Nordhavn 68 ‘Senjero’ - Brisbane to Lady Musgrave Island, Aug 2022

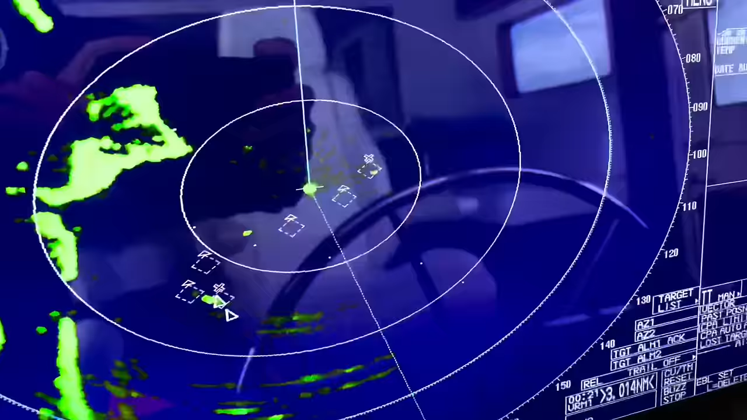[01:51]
So watching these things come past was just spectacular. Obviously we kept out of their way.